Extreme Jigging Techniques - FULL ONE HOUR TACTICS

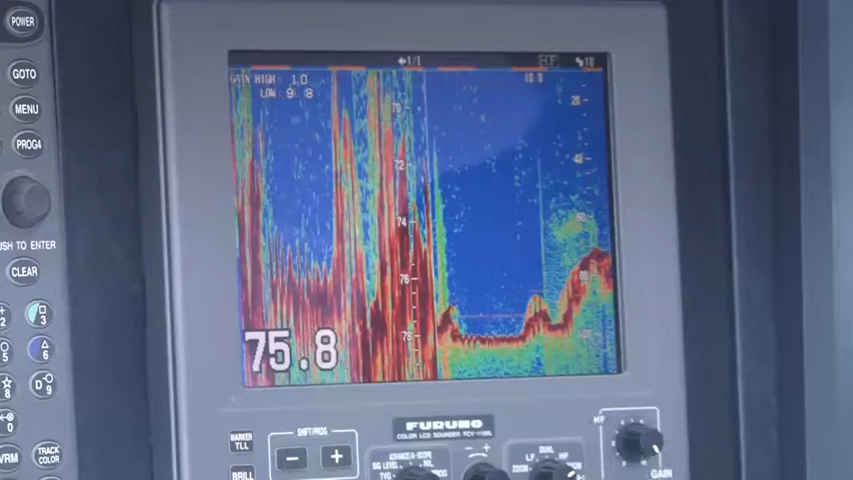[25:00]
Virgin territory, mate. Probably never been a line dropped here before. Have a look at the fish there. We've got 70 metres there now. Mm.
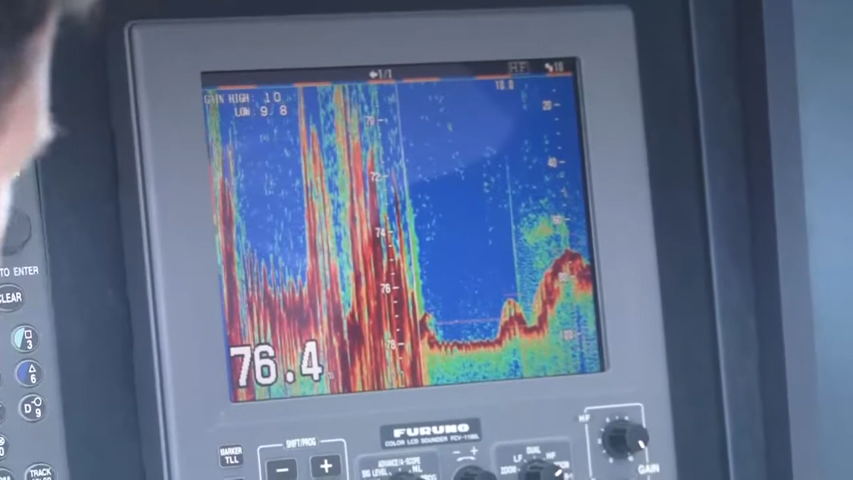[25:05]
Fish all over it. Look at that. The amount of fish there is just unbelievable. Yeah. Look at the top there. There's a lot of high stuff there.
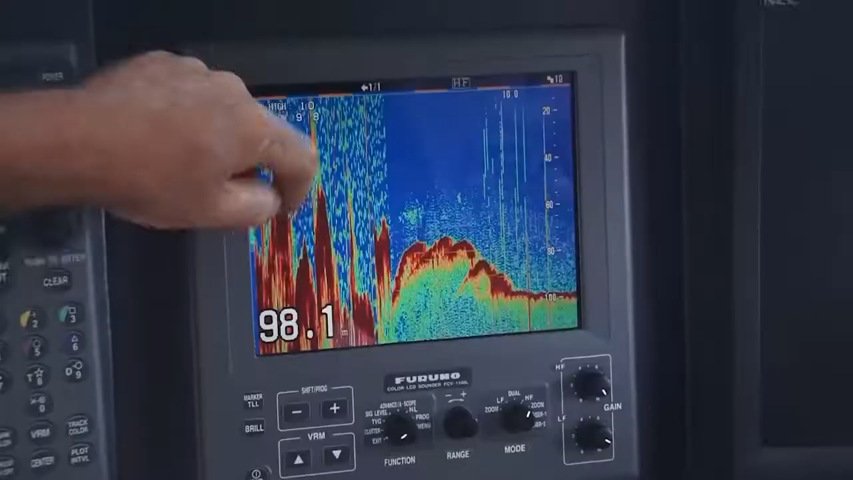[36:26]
Have a look at that structure there, the heavy bottom and the fish just all over the top.
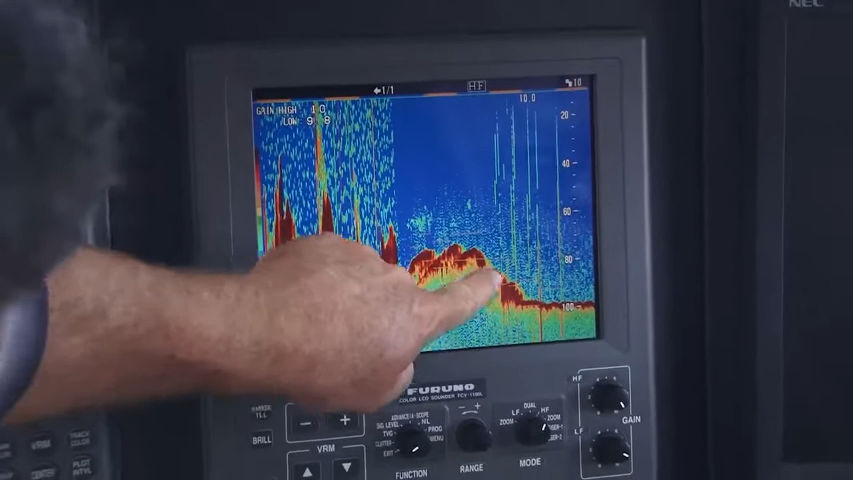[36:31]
Yeah. Individual big fish here, schools of smaller ones there.
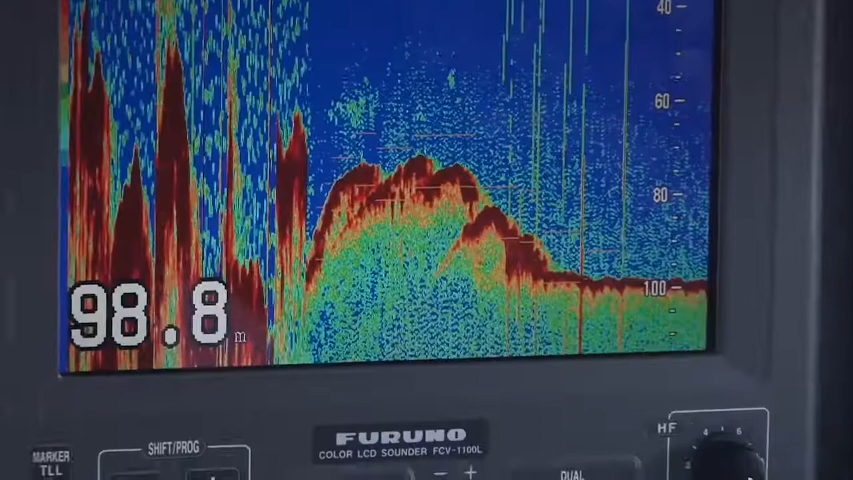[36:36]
On screen: depth 98.8 m
Basically unexplored, obviously hasn't been fished too much.
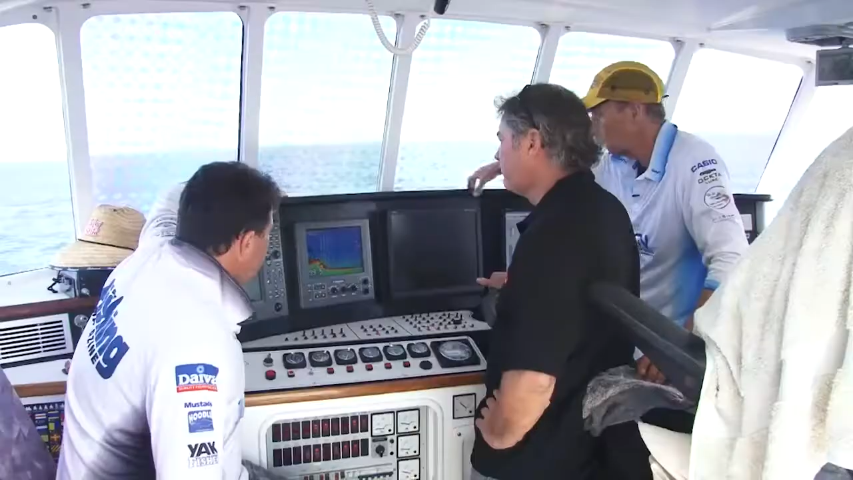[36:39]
And all this green here, David, is a fish?
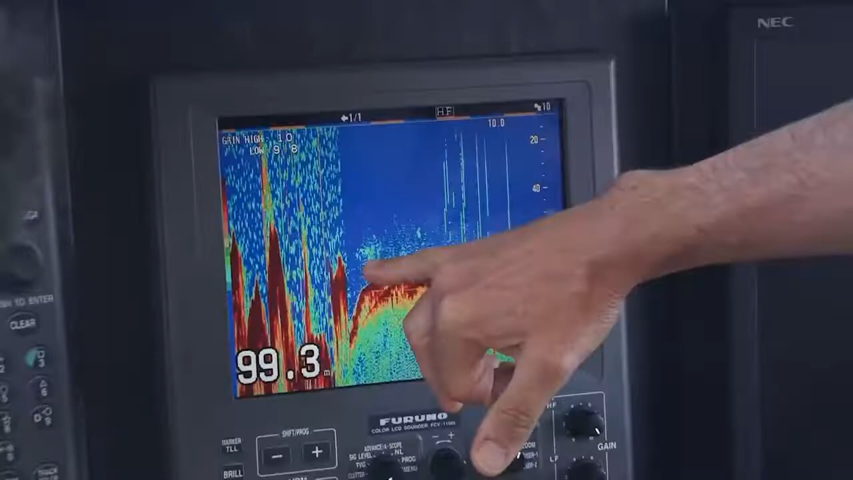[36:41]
That's right, we're seeing a huge congregation of fish here. When we first got here, we weren't too sure what they were, but we could see some very prominent, very much more solid red shapes in there,
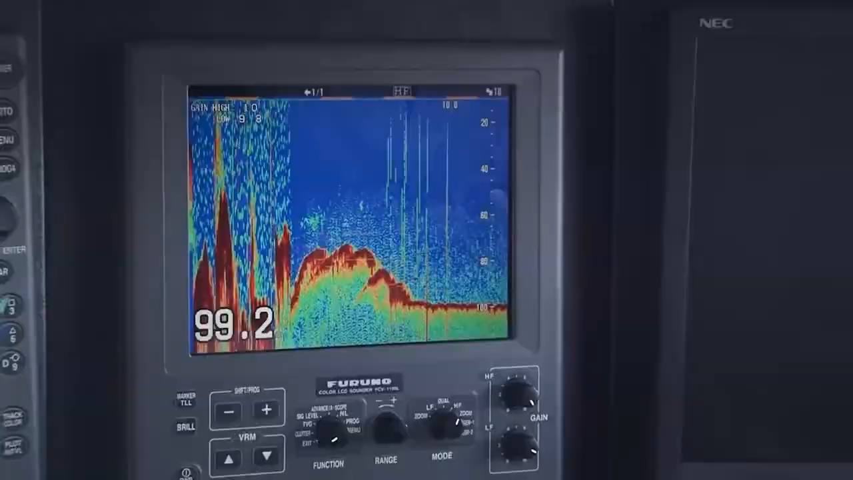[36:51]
which we assumed were predators, hopefully samsons and kings, and that's what turned out to be. Well, we had about a 2-hour shot at them yesterday, just drifting, and today we're going to anchor,